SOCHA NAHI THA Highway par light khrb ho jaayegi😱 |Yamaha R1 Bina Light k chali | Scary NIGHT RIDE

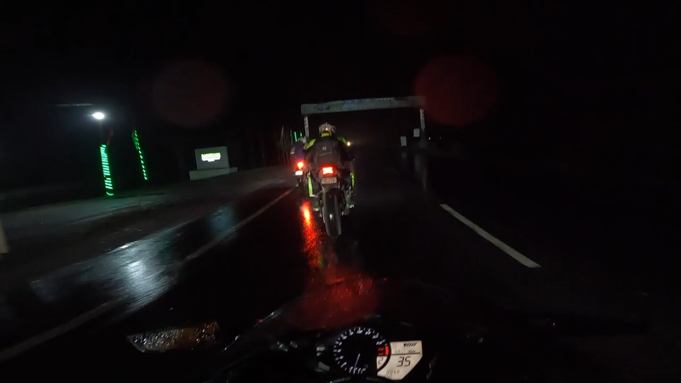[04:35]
तो भाई ये रहे स्ट्रीट बर्नर भाई, आगे सौरभ जा रहा है, GoPro लगा तो लिया, अब आगे देखेंगे भाई।
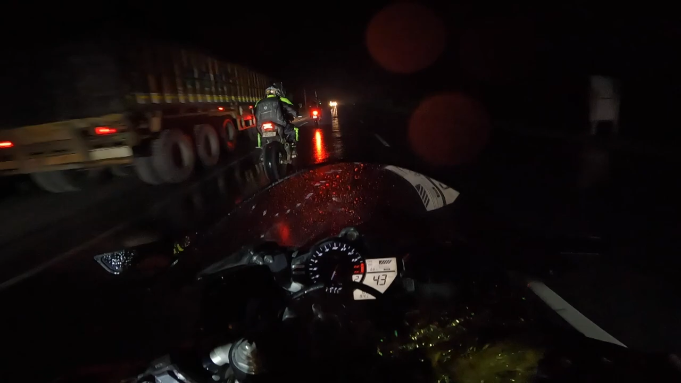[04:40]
चलो यहाँ से छोटी सी एक 20-30 किलोमीटर की राइड करते हैं वापस घर की ओर।
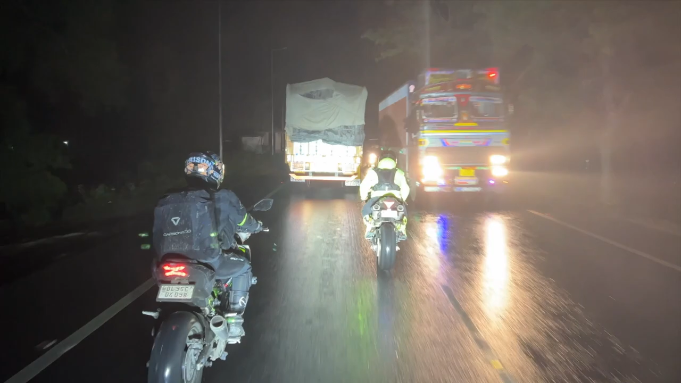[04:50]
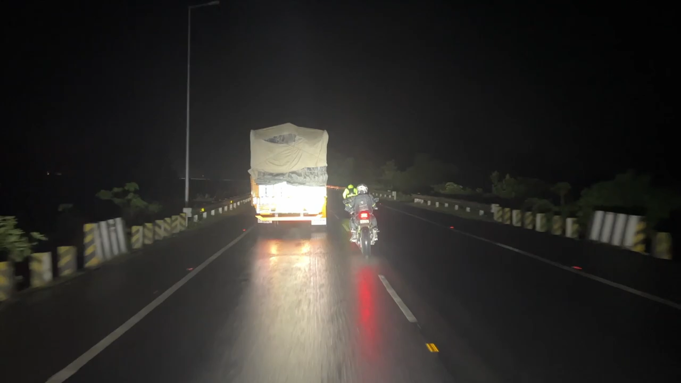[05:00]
और ये हमारे स्ट्रीट बर्नर भाई की जीन ऑसो भाई, देखो क्या स्लिक लग रही है भाई, स्लिक पूरा पीछे पानी उछालते उछालते।
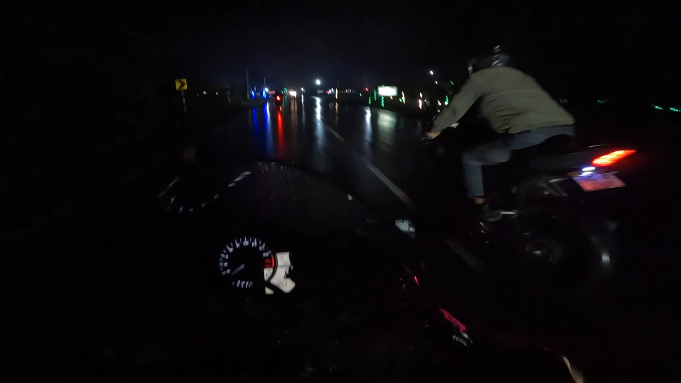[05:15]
अरे हम तो बहुत पास है भाई, रेड चिली पहुंच गए हैं, यहाँ तक तो हम आते ही थे।
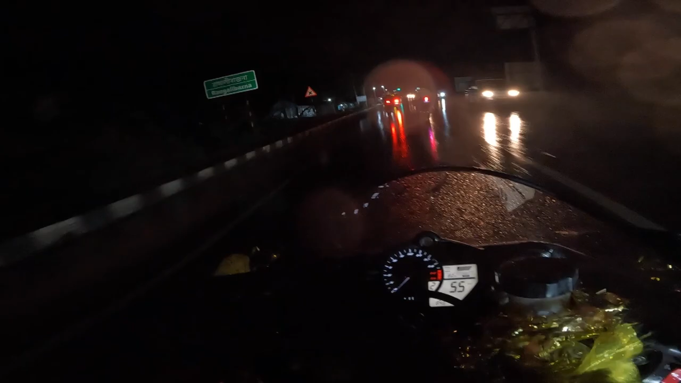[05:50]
तो रंग काली बस ना, ये भाई पूरा सामान भर रखा है इन्होंने।
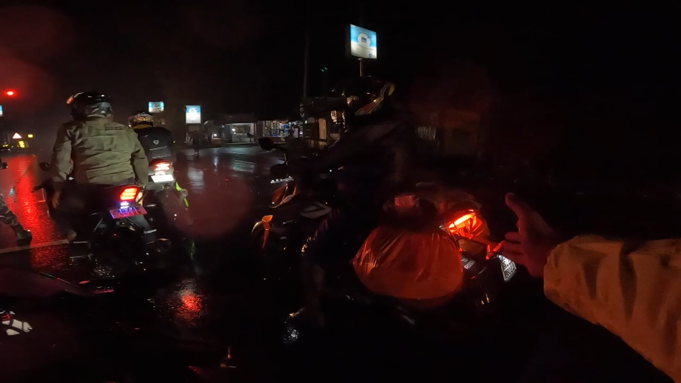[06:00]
ओहो हो हो हो, आगे इधर आधे उधर, गोप्रो कहाँ गया? अच्छा अच्छा